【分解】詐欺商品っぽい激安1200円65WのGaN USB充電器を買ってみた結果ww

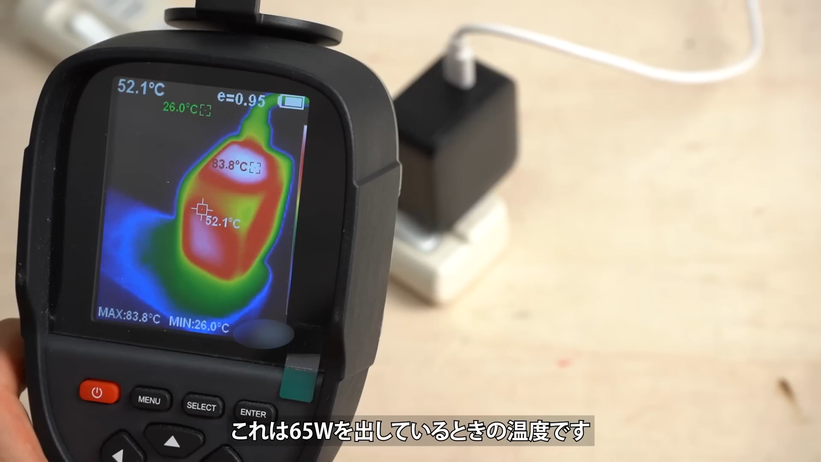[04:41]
On screen: spot 52.1°C, max 83.8°C, min 26.0°C
65Wを出している時の温度です一番温度の高い部分はUSBを挿
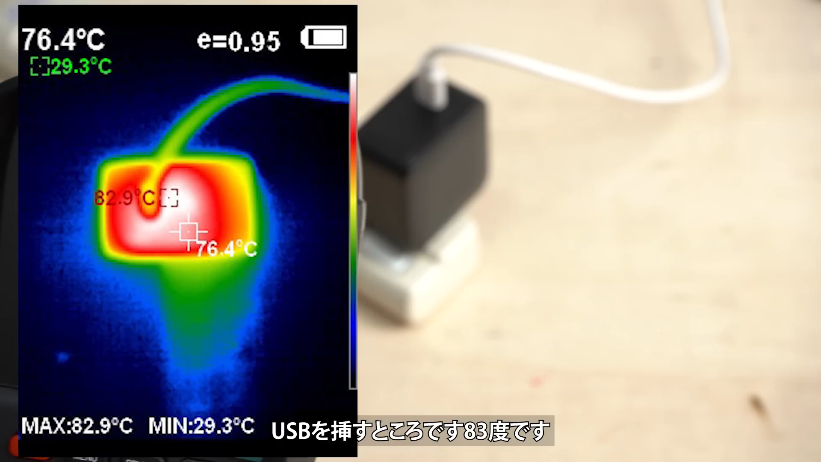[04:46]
On screen: spot 76.4°C, max 82.9°C, min 29.3°C
すところです83度です暑いです側面の部分の温度は74度
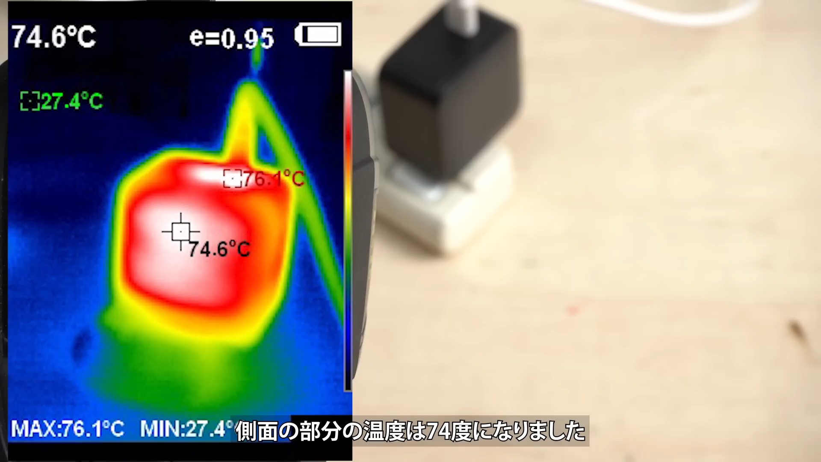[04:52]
On screen: spot 74.6°C, max 76.1°C, min 27.4°C
になりました温度についてですがこのクラスだと70度を超えることはよくあります
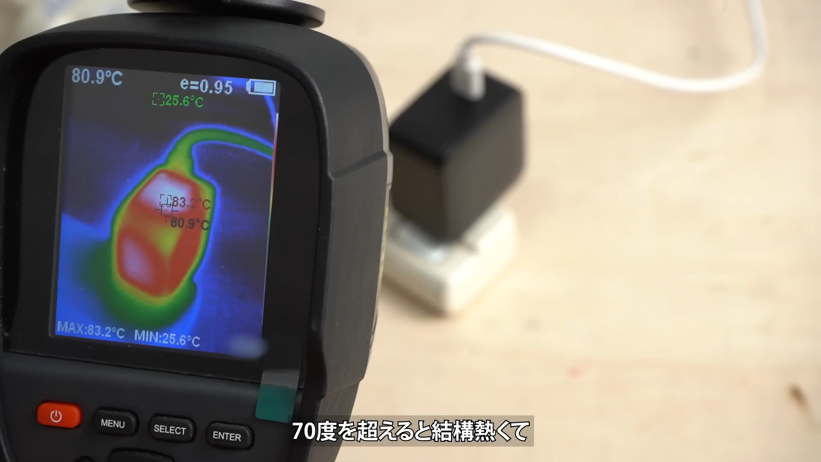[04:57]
On screen: spot 80.9°C, max 83.2°C, min 25.6°C
70度を超えると結構暑くて80度を超えるとかなり暑い部類ですち